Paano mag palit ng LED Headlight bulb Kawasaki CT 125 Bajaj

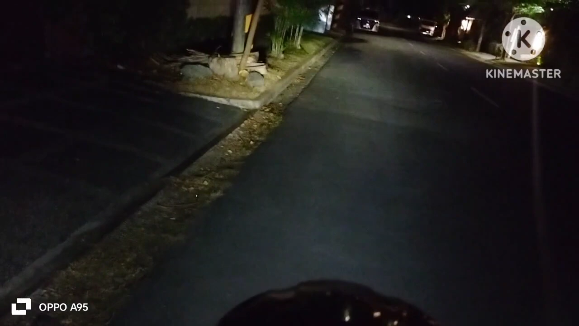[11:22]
Okay. LED light bulb. Puti na siya. Puti. Di na siya madilaw.